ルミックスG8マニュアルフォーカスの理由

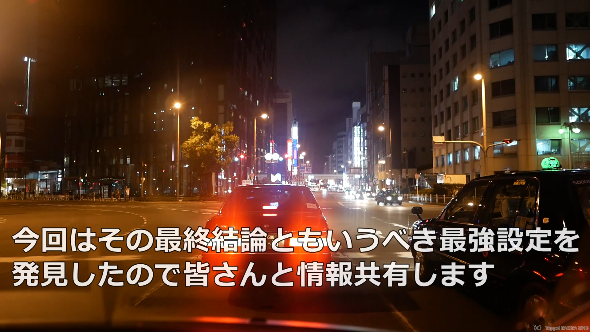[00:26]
それならばマニュアルで撮影したらどうなるかということを
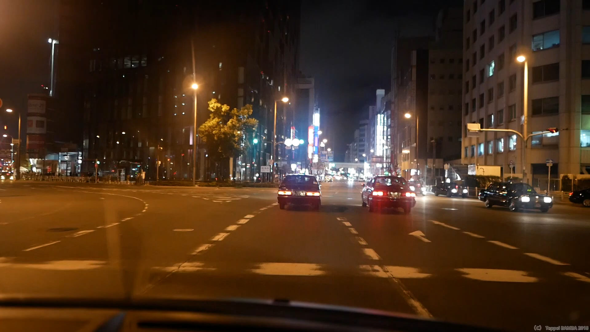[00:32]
今日は中心に検証していきたいと思います。ただいまちなみにマイクの設定は-12dBで内蔵マイクを使っております。マイクリミッターはオフですね。
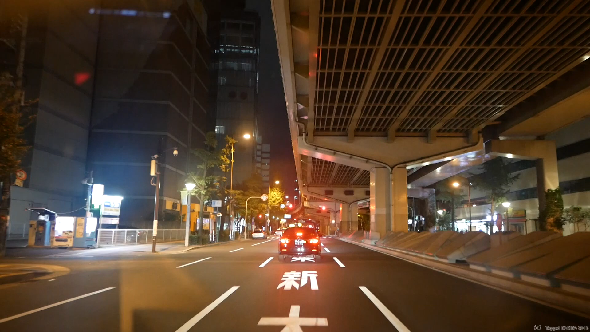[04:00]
タクシーの運転手さんがゆっくり進んでるところを、アクセルを踏みまくるのは無謀ですね。どうせまた先ですぐ捕まるんで。基本ね、そうやと思います。前のタクシーさんにピント合わせてみますね。こんな感じかな。あ、早っ。ピント合わせるときですね、画面の下の方ですね。液晶画面の下の方に、だいたいの距離計みたいなのがビジュアルで出るんですよ。左に行けば無限大、まあ遠くの場所を撮る場合ですね。
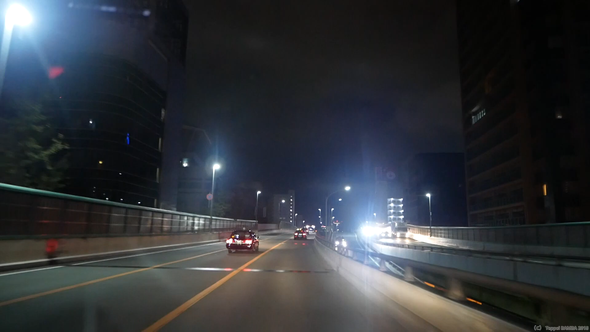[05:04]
G8の党首であり、党員である唯一のメンバーバンチャンネルが、ただいま、パナソニックG8のマニュアルフォーカスのチェックをしております。というのもね、先ほども申し上げました。何回も同じこと言いますけど、ルミックスG8の弱点の一つである、夜間のオートフォーカスの弱さですね。これをですね、克服するためには、やはりマニュアルフォーカスしかないんじゃないかなと。
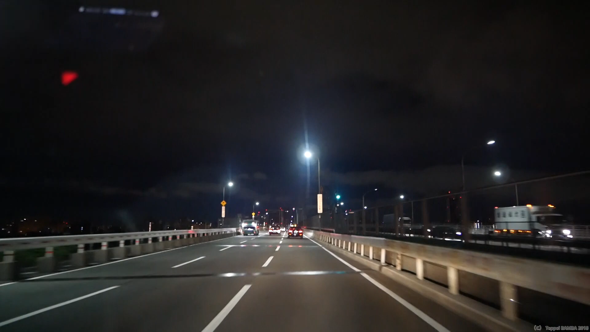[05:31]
まあ、もちろん他にも方法あると思うんですけど、とりあえず私の今考えつく方法の一つで、このマニュアルフォーカスがあったので、ただいま、マニュアルフォーカスで撮影しております。いかがですかね、皆さん。まあ、もちろんフォーカスの前はないと思いますけど、その他、音声とか、あとは手ブレ補正の感じですね。今、ボディ内の手ブレ補正をオンに、有効にしております。レンズはですね、ライカ12mm f1.
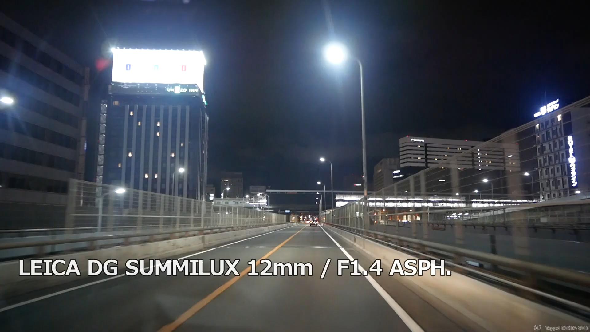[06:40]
G8は、一眼、ミラーレスカメラなんで、レンズ交換式できるんですけど、重いんでね、右手で今カメラ持ってますけど、二の腕がね、プルプルプルっとしてきて、1分2分ぐらいが限界ですね。1分2分ぐらい経ったら、もう左手に持ち替えてみたいなことをしないとダメなんで、やっぱりこの重さっていうのは、この明るさ、レンズ性能とトレードをよく言いますけど、仕方のない部分ですよね。非常に、この重さが、
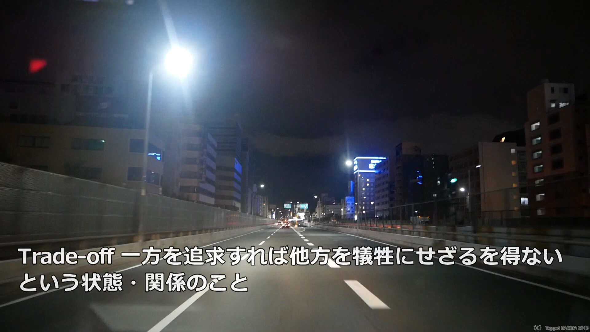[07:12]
このG8とライカレンズの組み合わせの欠点といえば欠点ですね。本当に重いです。僕はもうちょっと筋トレしてね、上腕二頭筋とか鍛えたらいい話なんですけど、そういうわけでもいいからね、急にね、ジンバルみたいな揺れ防止が効くような腕にはならないんで、ちょっとこれがね、非常に、手持ち撮影では、特に片手撮影ね、めちゃくちゃしんどいです。ちょっとまた左手に持ち替えます。今、左手に持ち替えました。
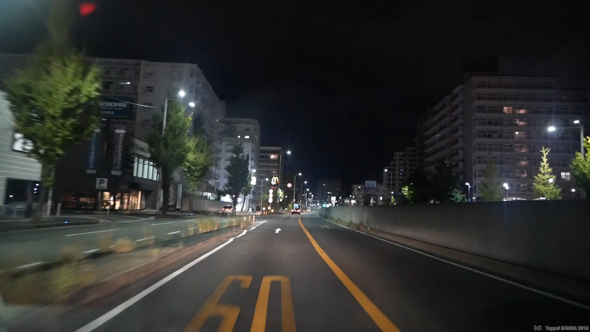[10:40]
本当、あの、片手でフォーカス変えられるカメラあったら、めっちゃいいんですけどね。もしかしたら、コンデジとかでそうなるんかな。ちょっとわからないですけど。おお、結構揺れますね、ここ。夜のね、今、神秘道水っていう所走ってるんですけど、国道423号線ね、大阪の南北を結ぶ幹線道路ですが、みんな速いね。今、僕がね、60キロで走ってるんですけど、60キロで走って煽られるんですからね、恐ろしい道路ですよね。
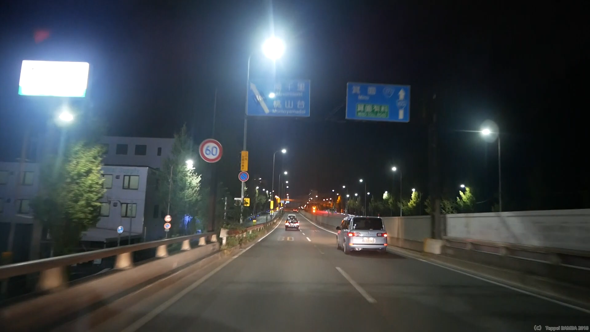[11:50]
私のこのレーンを走っているタクシーの方にあっていると思うんですけど、いかがでしょうか。タクシーも同じところに行きますね。というわけでね、今回はDMCG8、LUMIXG8のマニュアルフォーカスチェックをしてみました。この動画がこれからG8購入考えている皆さん、既に購入しているけど、撮影の仕方がよくわからないという皆さん、全てのカメラファンの皆さんの役に立てば幸いです。